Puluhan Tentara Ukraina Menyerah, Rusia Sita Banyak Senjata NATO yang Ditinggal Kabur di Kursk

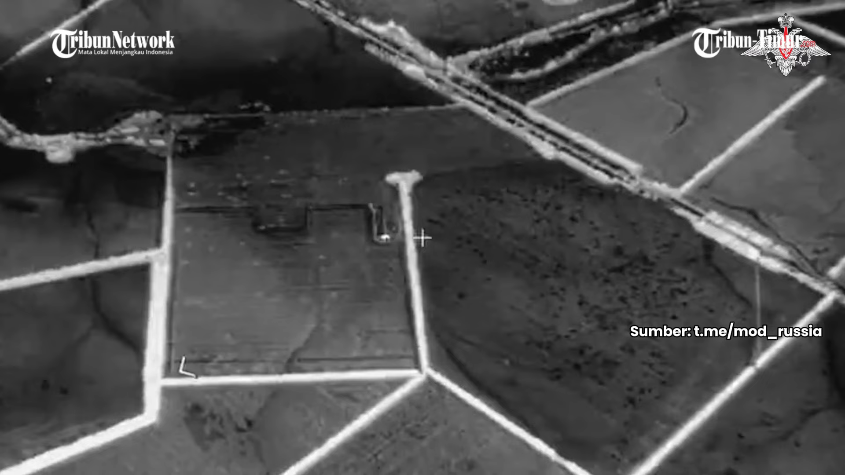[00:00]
Angkatan Bersenjata Federasi Rusia terus melanjutkan operasi sapu
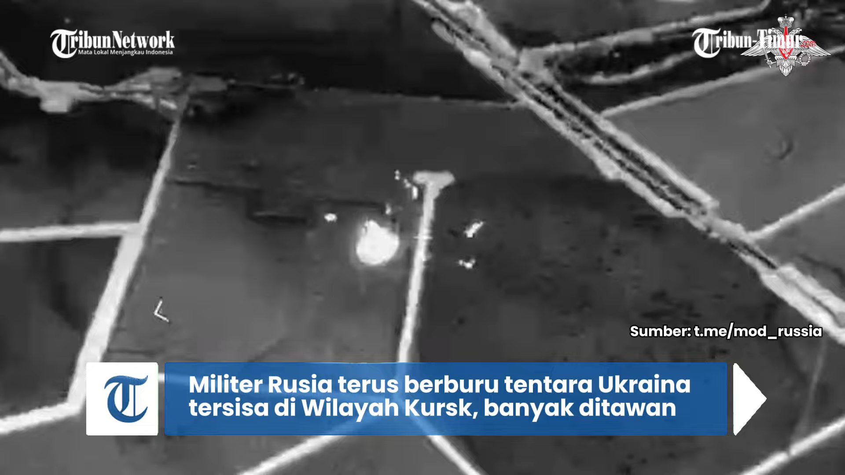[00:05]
bersih personel musuh tersisa di wilayah Kurs hingga 6 Oktober.
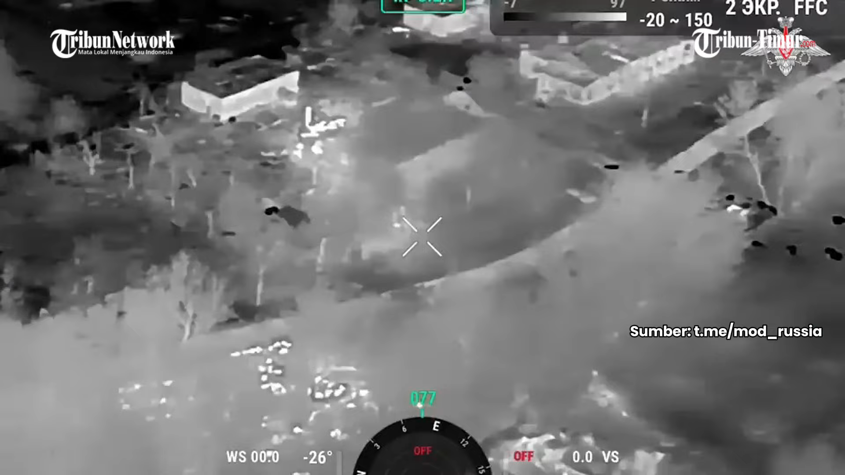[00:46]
Video pertama memperlihatkan upaya pendaratan infanteri Ukraina di kawasan pemukiman.
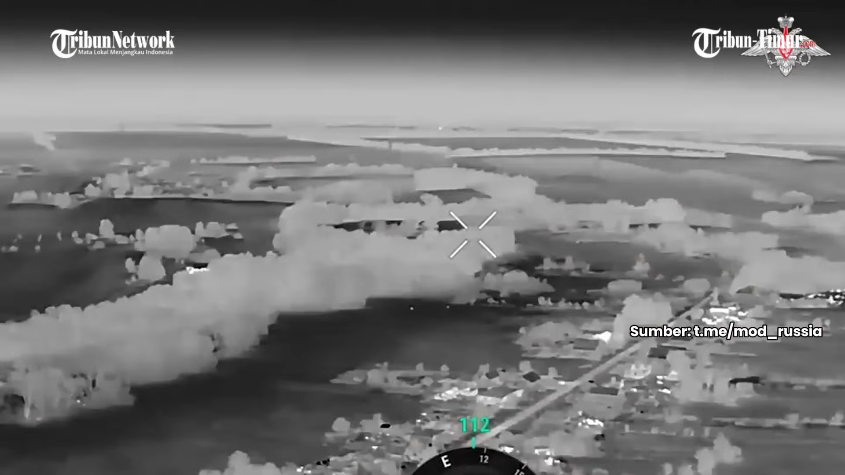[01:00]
Video kedua, pasukan artileri dari kelompok pasukan, Jutara,
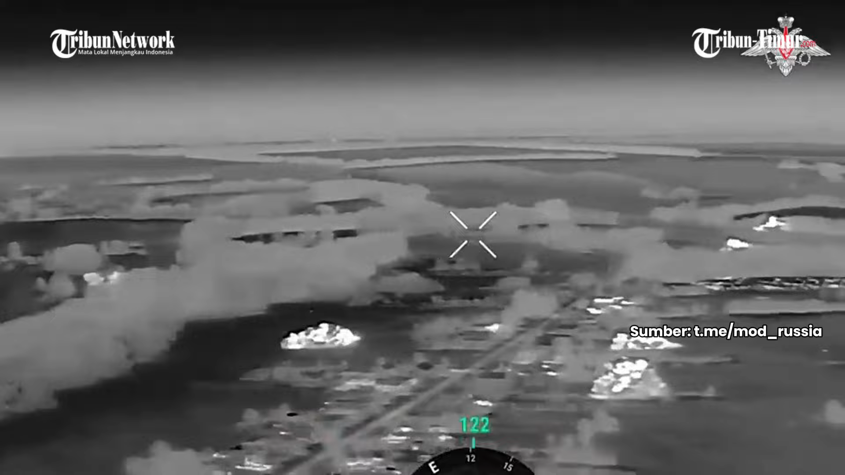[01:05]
J membuka dan menghancurkan pos kendali UAV Angkatan Bersenjata Ukraina.